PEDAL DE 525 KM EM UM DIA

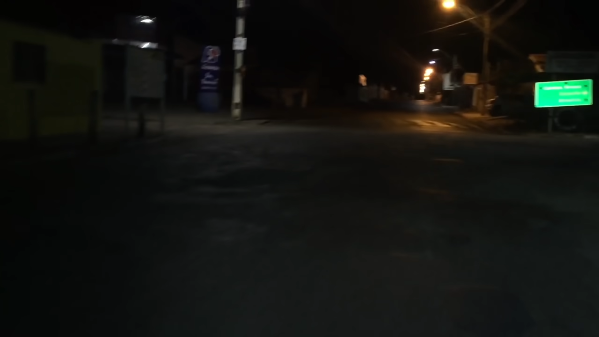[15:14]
Mais uma cidade ficando para trás. Dessa vez, Corumbaíba, eu tô indo ali em direção Caldas Novas.